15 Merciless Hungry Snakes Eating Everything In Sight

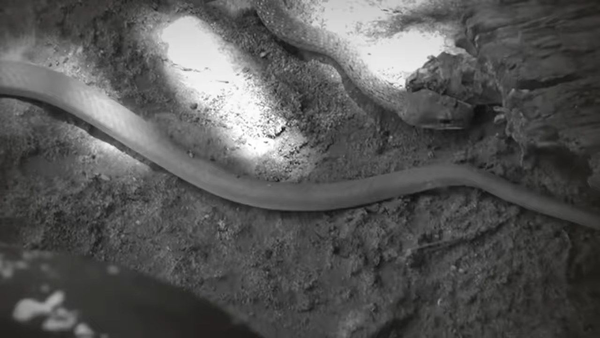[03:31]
After attacking a gecko in the rafters, a snake and its prey fall to the floor.
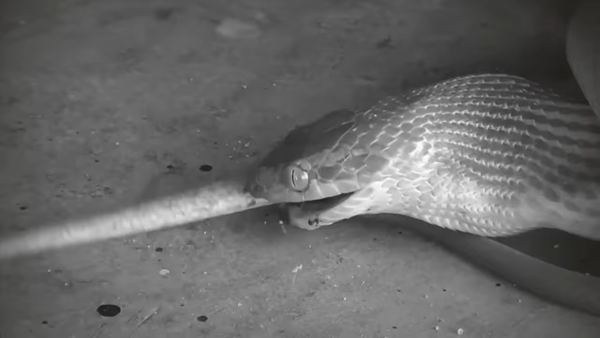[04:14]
The gecko is easily swallowed by the snake.
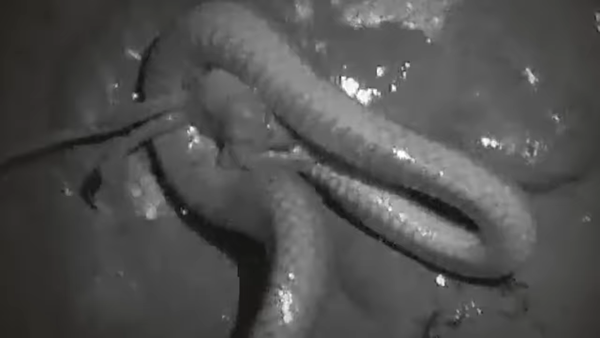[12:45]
The maximum gape of this snake is only 9mm and yet it can consume this crab which has a body,